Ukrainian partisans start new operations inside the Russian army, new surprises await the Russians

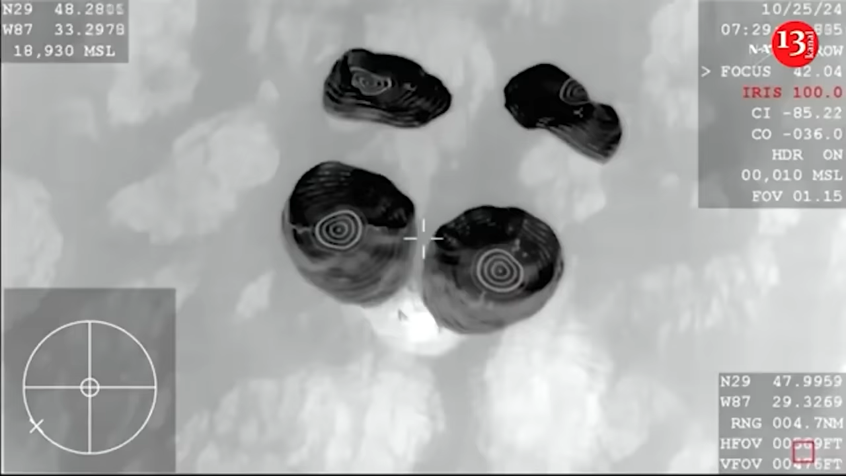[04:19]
For astronauts return to Earth on Friday after a nearly eight-month space station stay extended by Boeing's capsule trouble and hurricane milton a spacex capsule
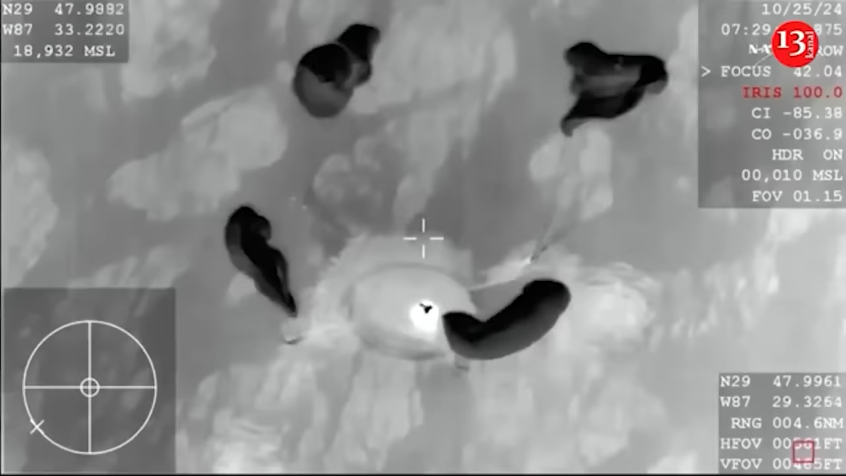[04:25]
carrying the crew parachuted before dawn into the gulf of mexico just off the florida coast after undocking from the
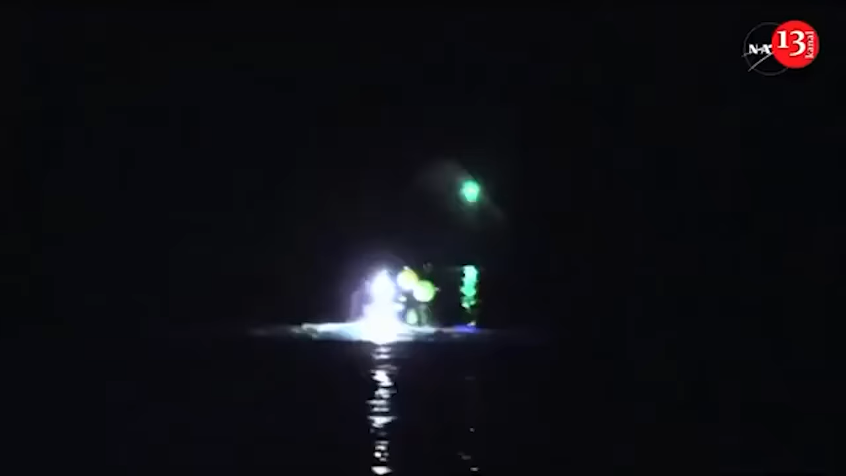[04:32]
international space station midweek the three americans and one russian should have been back two months ago but their homecoming was stalled by problems with boeing's new starliner astronaut
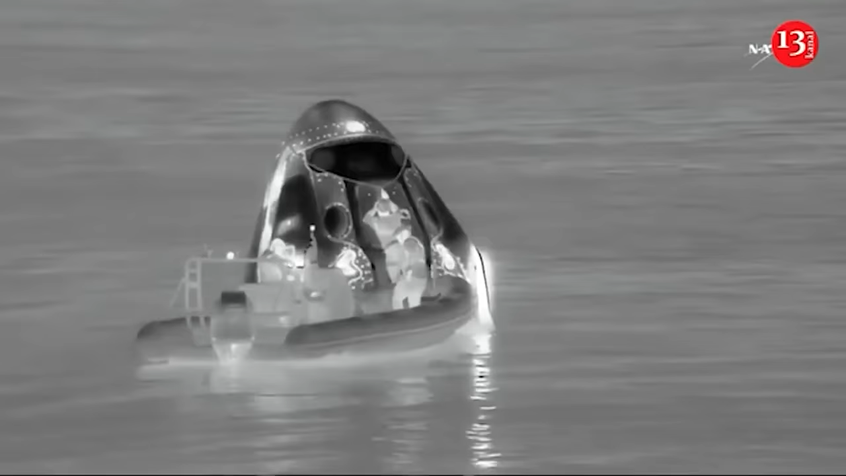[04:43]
capsule which came back empty in september because of safety concerns then hurricane
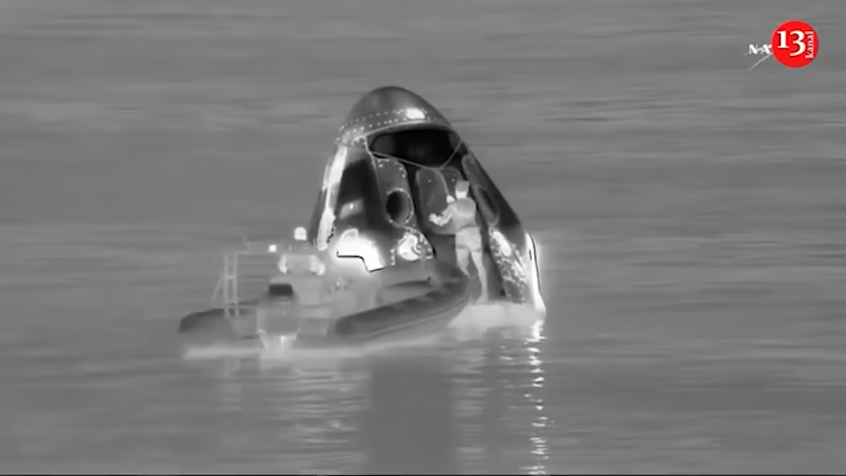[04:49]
milton interfered followed by another two weeks of high wind and rough seas spacex launched the four nasa's matthew
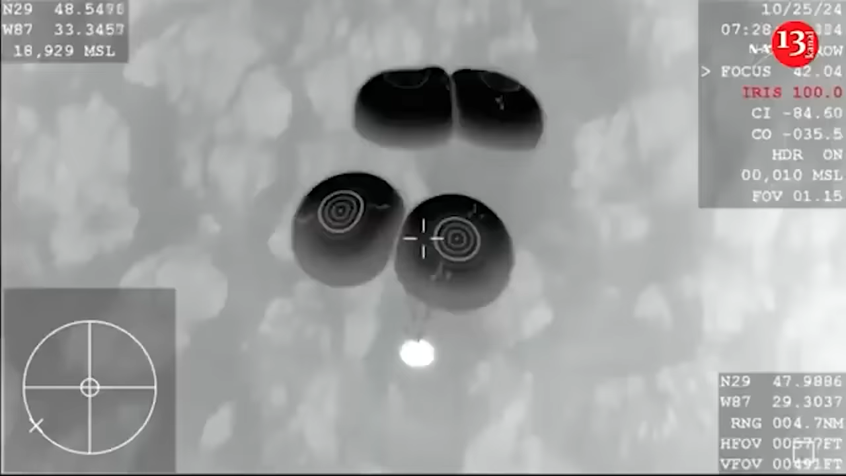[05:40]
we said before the capsule's going about 15 to 16 miles per